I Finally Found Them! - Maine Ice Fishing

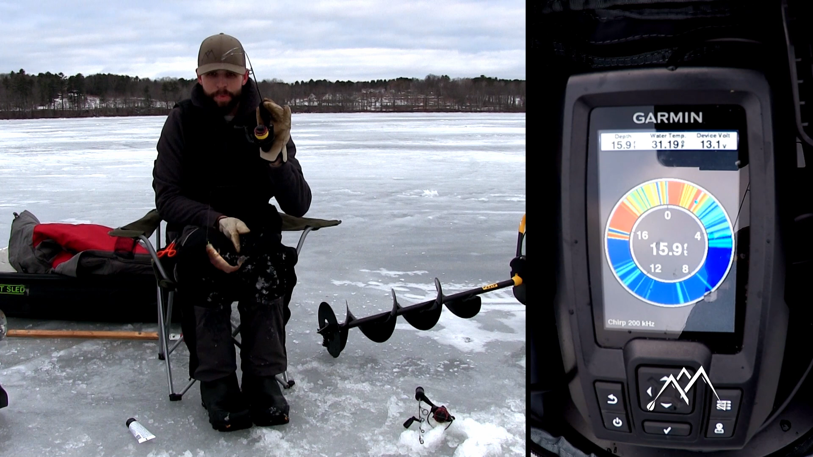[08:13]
There's one very, very little. Yeah, that's what I had a feeling I was messing with right there. Little, tiny, teeny, tiny little babies. Let me know what you guys think of the camera angles too. I like when I'm watching YouTube videos and they got a camera on the flasher. I think it's pretty cool to actually see the, see the bites and see what the fish are doing. Especially for guys that don't, may have never seen this type of stuff before. You know, the flasher game or the, or anything actually. Hold on, let me try to catch this fish.
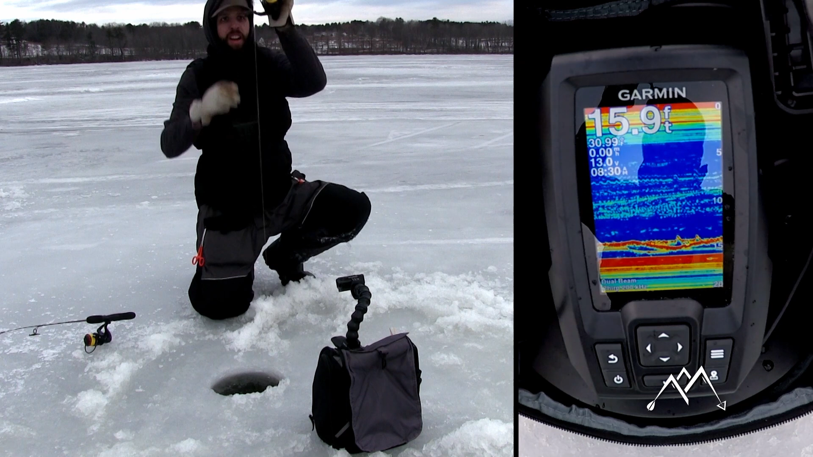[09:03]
On screen: depth 15.9 ft
Oh, that's a better fish. Not sure what it is, but it feels better. Oh, crappie.
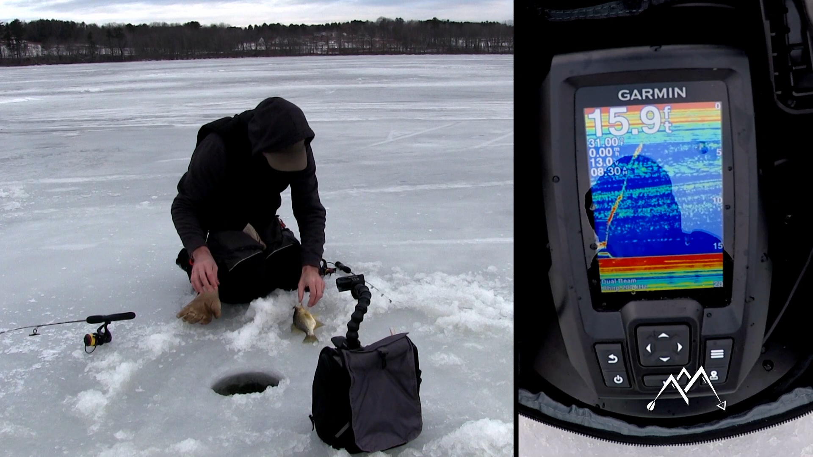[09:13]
On screen: depth 15.9 ft
Thanks. Another little black crappie. Almost eat them. Almost, man.
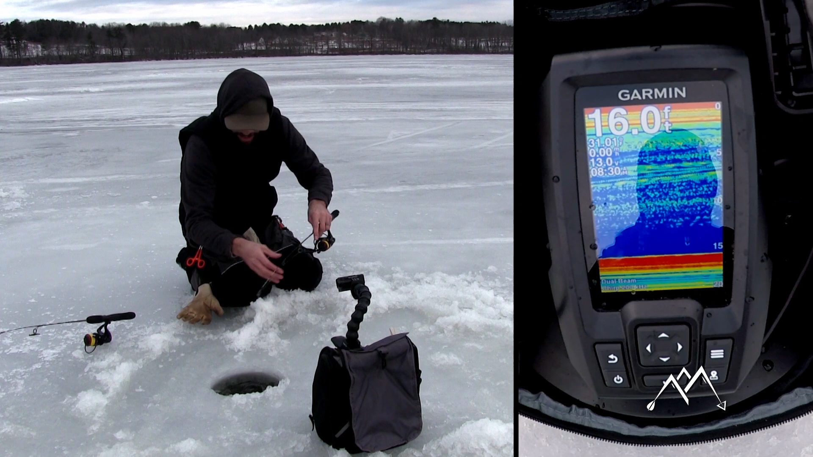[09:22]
On screen: depth 16.0 ft
They're so close to being eatable. Oh, crap. That was me, hitting the ice like an idiot. There's a better fish. Right there. Much better fish. I actually don't know what this is going to be. Pickerel or a bass, maybe? It's a crappie, it's coming home.
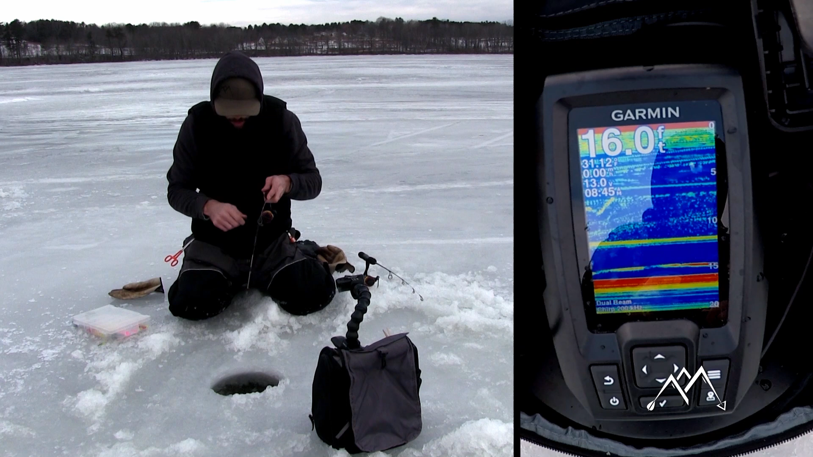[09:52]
Oh, nice largemouth. Nice largemouth bass right there.
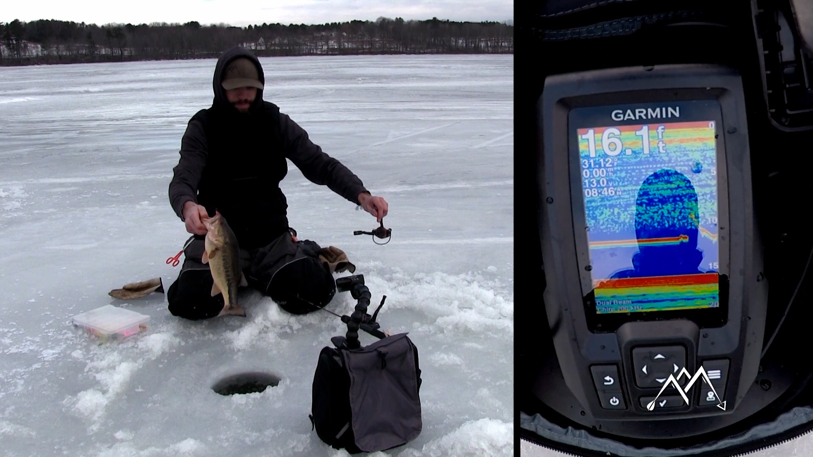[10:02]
On screen: depth 16.1 ft
A little Rippin' Rat up high at like 12 foot of water, just to get fish kind of active and coming in. And then I'm finessing them with this little trout magnet.
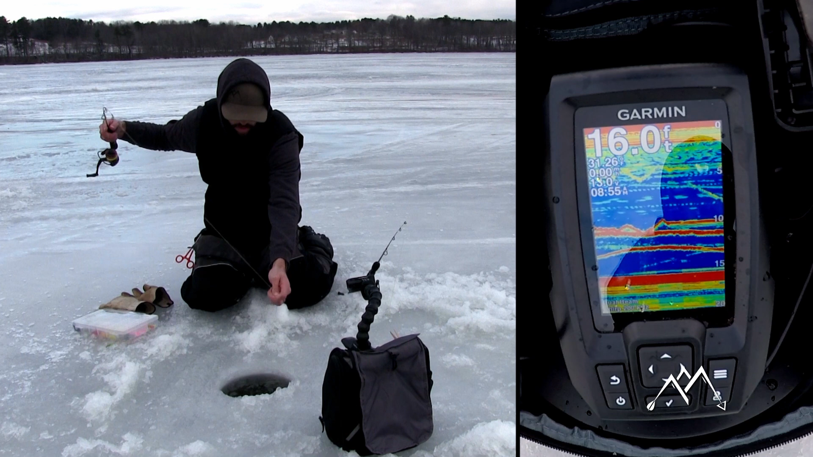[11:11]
On screen: depth 16.0 ft
It's, it's an upbite. Sorry, I'm just, like, super distracted with how many fish are on here right now. Oh! It's all right. We got crappies on here.
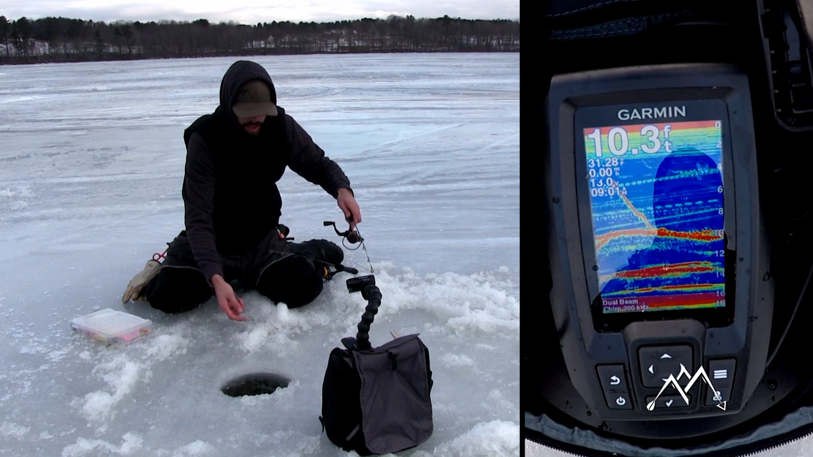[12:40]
On screen: depth 10.3 ft
Little taps, man. Get him in the water here for the second thing. There's another one. Double that. Just double that fun crappie.
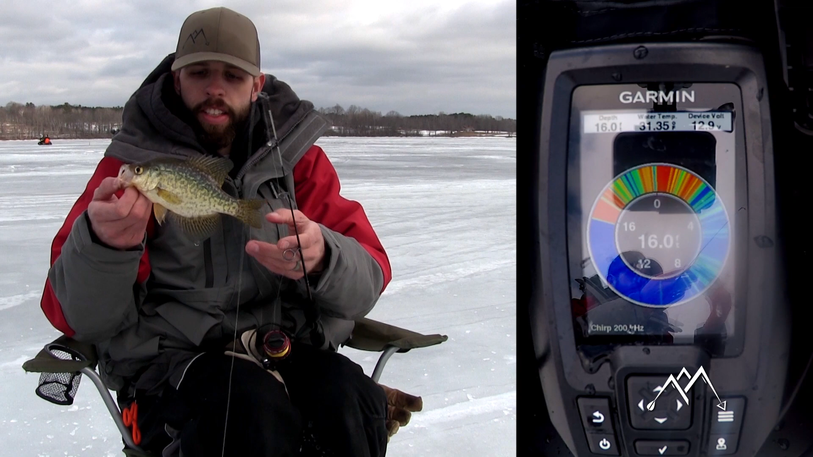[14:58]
Black crappie do that a lot more than other pan fish from what I've noticed so far.
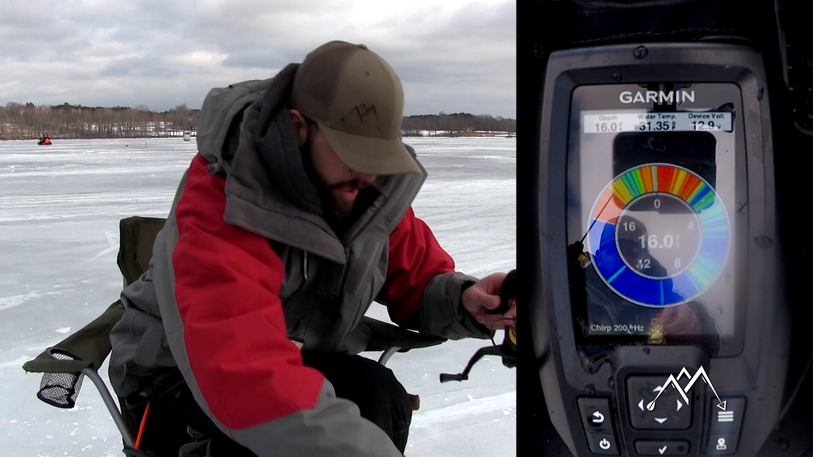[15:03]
Here comes one racing up to it. Little perch.
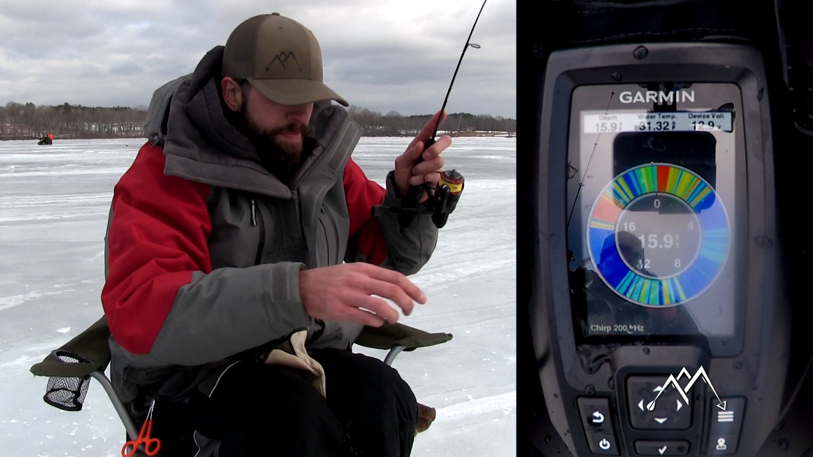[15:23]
If at any point you guys have any questions about what we're using, what we're doing, gear wise, techniques wise, definitely ask. This is mid-winter. Mid-winter, you're going to want to look. Crappie usually will push back out into basins.